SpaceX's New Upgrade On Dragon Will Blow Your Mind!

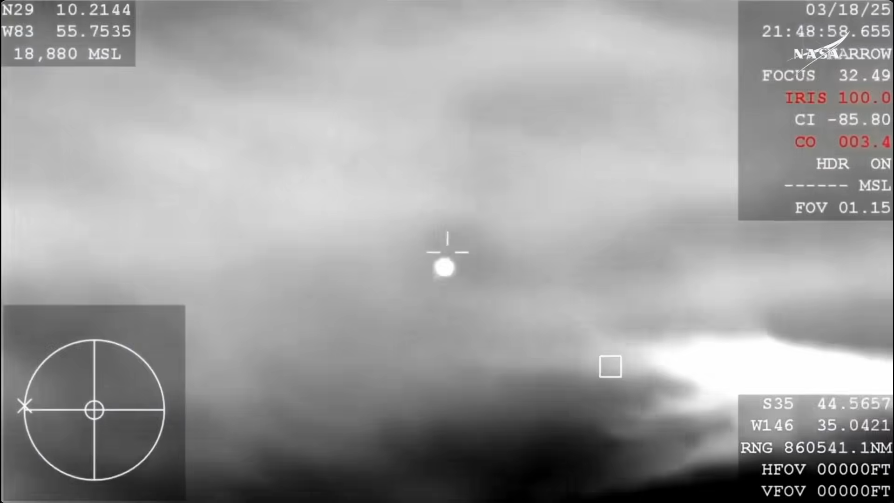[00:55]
The trunk of the Dragon spacecraft, its unpressurized cargo module,
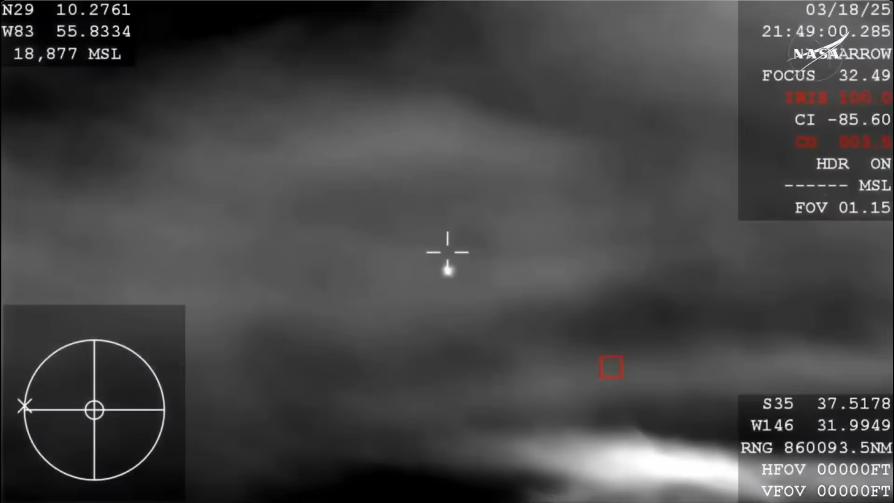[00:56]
is jettisoned before re-entry and burns up in the atmosphere.